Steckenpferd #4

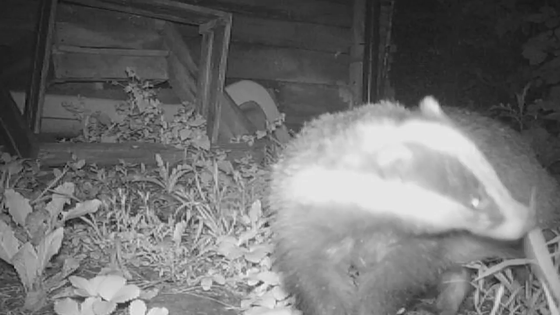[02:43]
Ein Dachs vor der eigenen Haustür. Immer mehr Wildtiere finden in Großstädten wie Wien einen neuen Lebensraum.
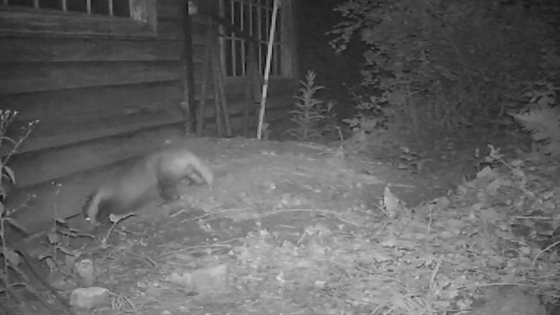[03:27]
Ziemlich viel Erde ausgeworfen, die sind schon länger da.